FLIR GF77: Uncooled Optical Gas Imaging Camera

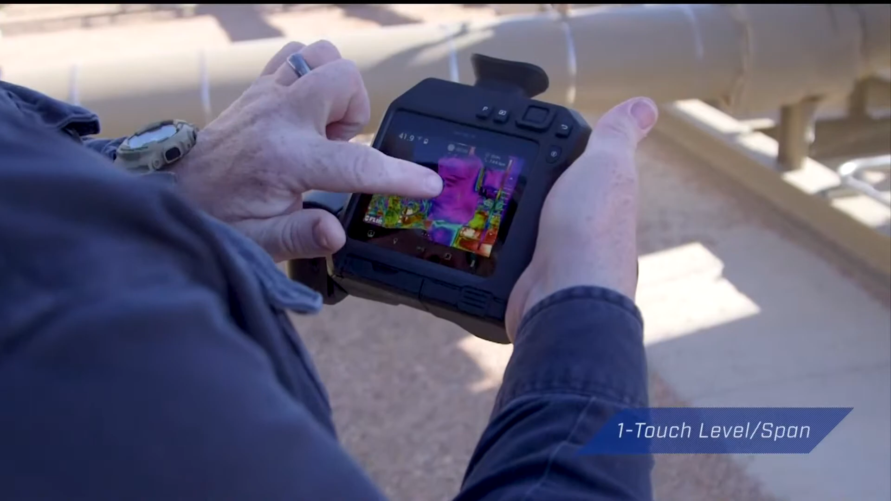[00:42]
to enhanced plume movement with high sensitivity mode.
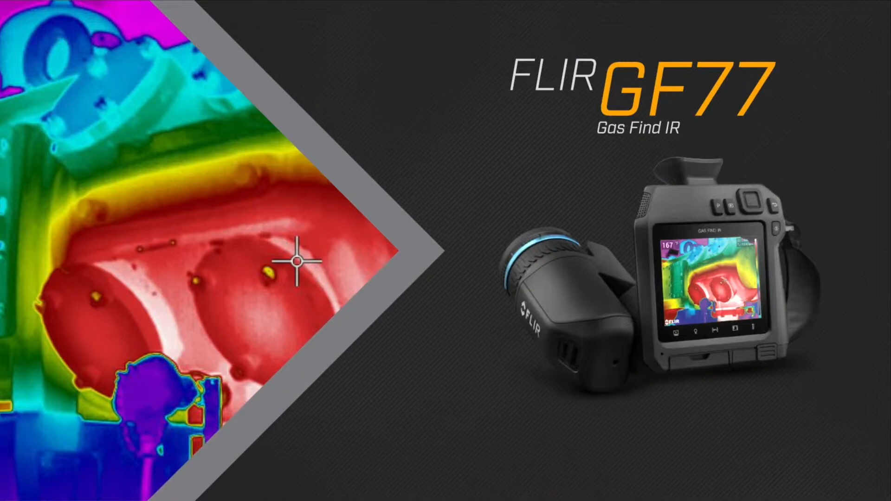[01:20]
Your affordable solution to methane leak detection.